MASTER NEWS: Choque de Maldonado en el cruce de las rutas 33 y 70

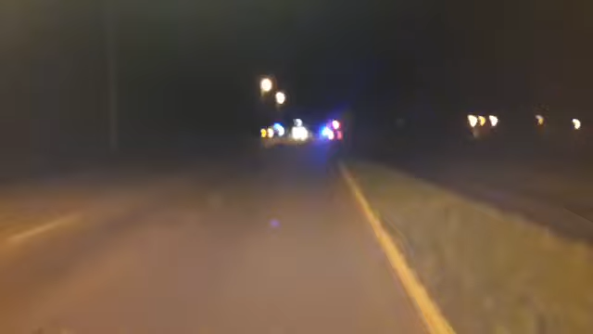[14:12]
Estamos en vivo para noticias en el 6. Ruta Nacional 33. Frente a Transportes El Tío. Allí a la derecha... Bueno, acá perdemos calidad de imagen porque hay poca luminosidad. La vamos a recuperar enseguida. A la derecha hay algunas luces blancas. Allí está Transportes El Tío. Y al frente es donde se ha producido el accidente. Involucrado es un camión. El que acababan de ver ustedes. Y un automóvil Bora color blanco. Al que ya se lo mostramos y volvemos en instantes a mostrárselos.
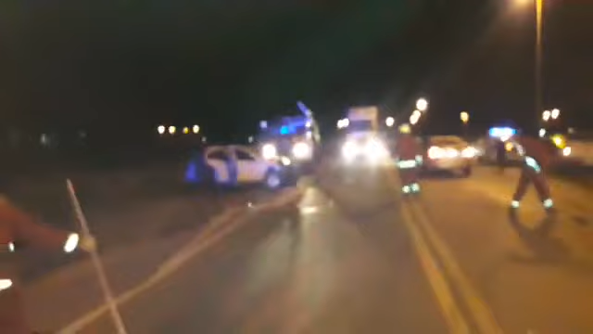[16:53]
Si ustedes veían faltante el paragolpes del camión. Vamos a cruzar la ruta. Aquí está el... Parte del paragolpes. Aquí está.